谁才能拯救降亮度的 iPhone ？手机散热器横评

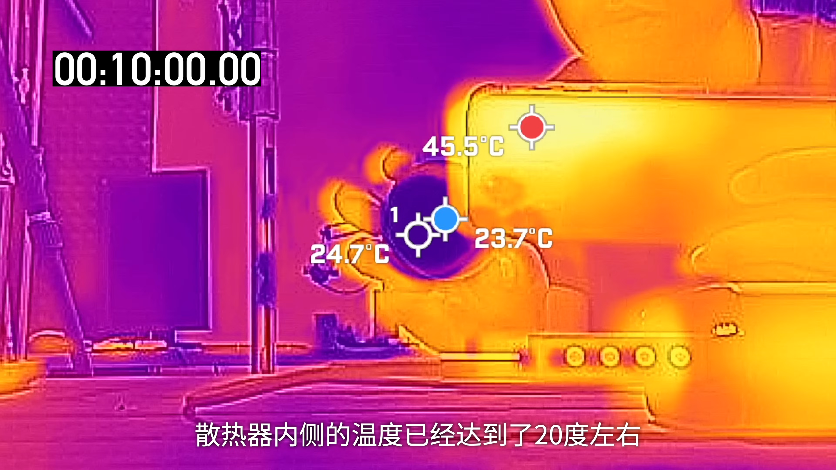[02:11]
内侧的温度已经达到了20度左右在第30分钟的时候散热器内侧的温度就已经达到了30度就没有任何效果了
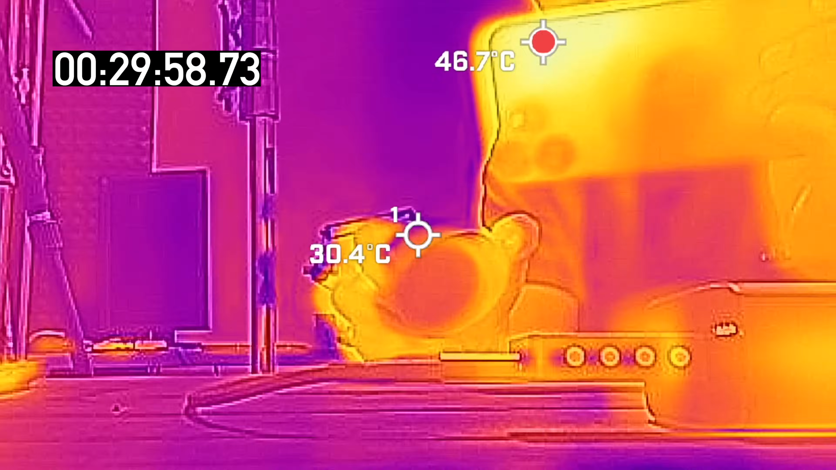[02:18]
On screen: spot 30.4°C, max 46.7°C
30分钟手机亮度也没有致命砍半这两种你想要有用就得冰箱里多备几个 太麻烦了
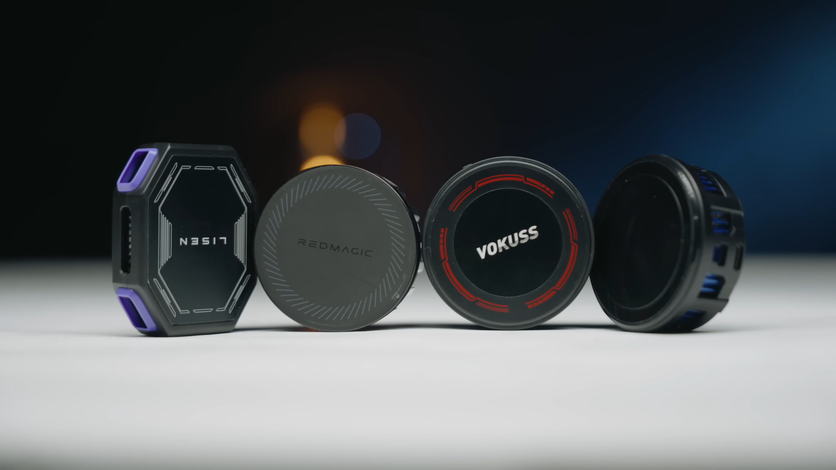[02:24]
接下来就是大家用的最多的半导体散热器了
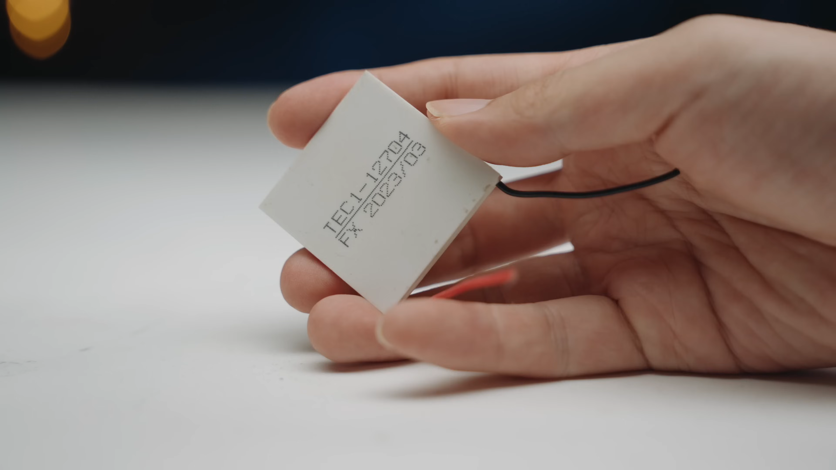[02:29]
核心元件就是半导体散热片原理
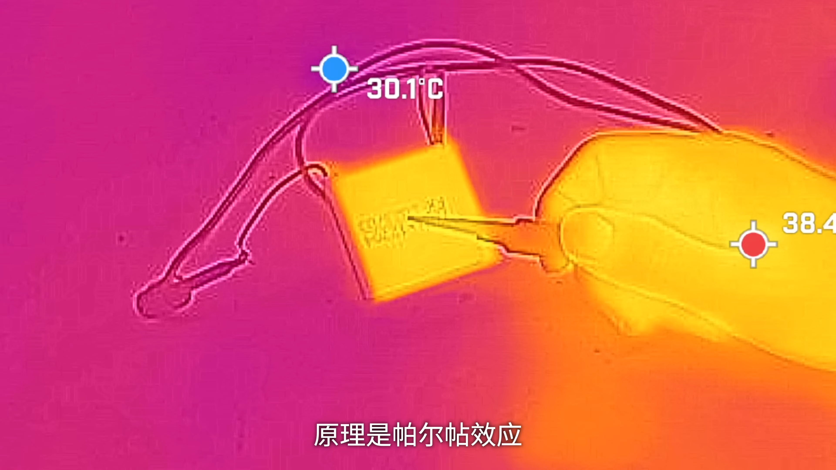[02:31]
是帕耳贴效应给制冷片通电以后
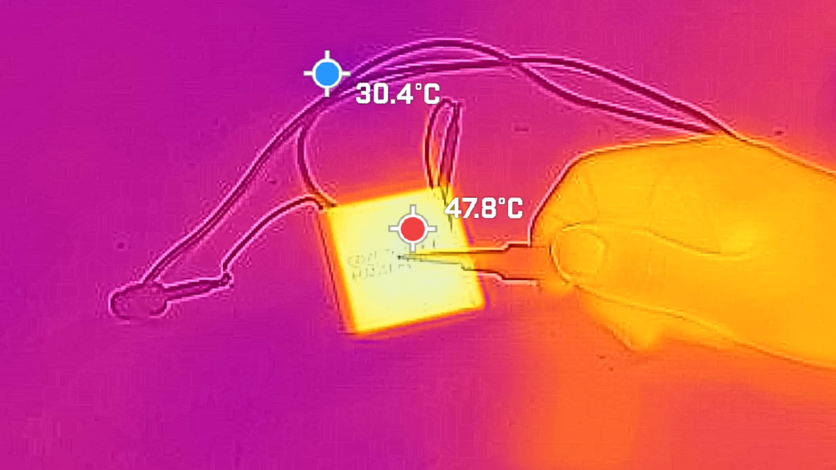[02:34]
正面的热就会被转移到反面两面的最高温差能做到60度左右
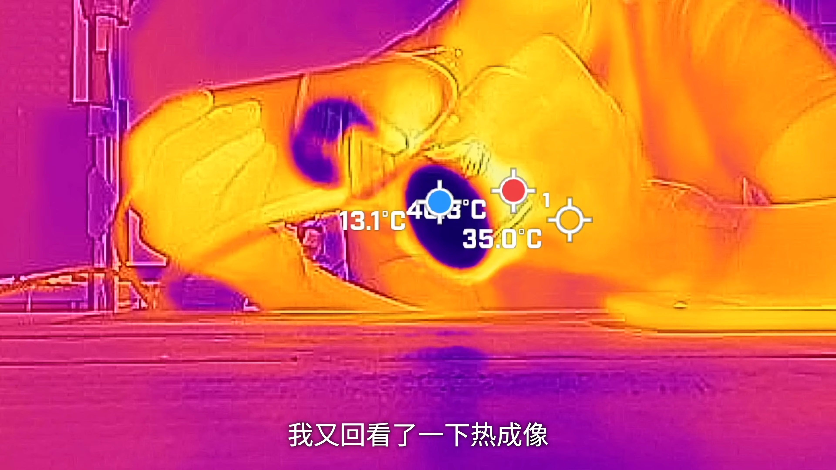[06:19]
像
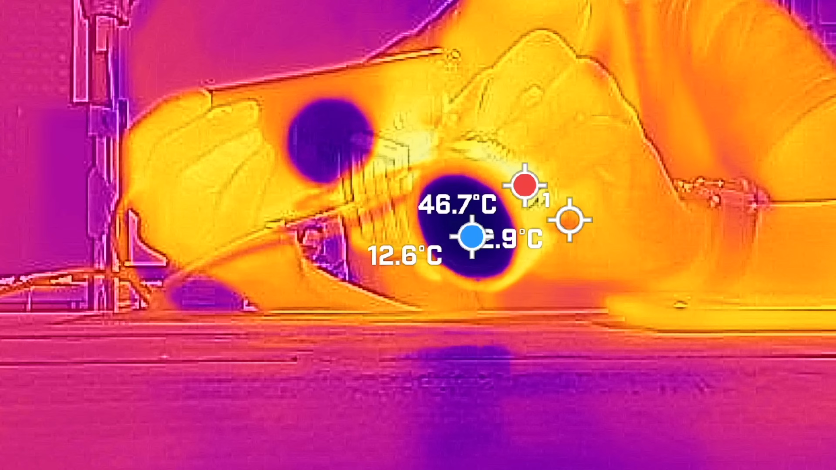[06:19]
On screen: max 46.7°C, min 12.6°C
啊发现虽然质冷面和接触面的温度都很低但是SoC的位置竟然到了43度
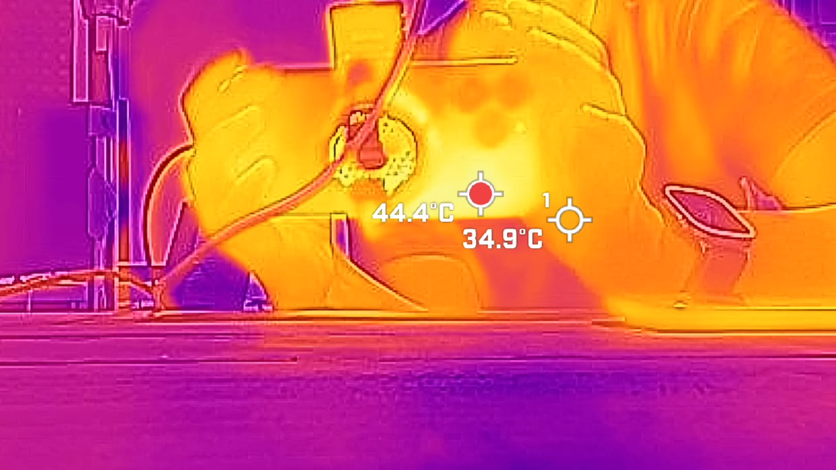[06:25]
它散热片的功率确实足但风道不合理把热风给吹到手机上把手机给加热了而红膜的散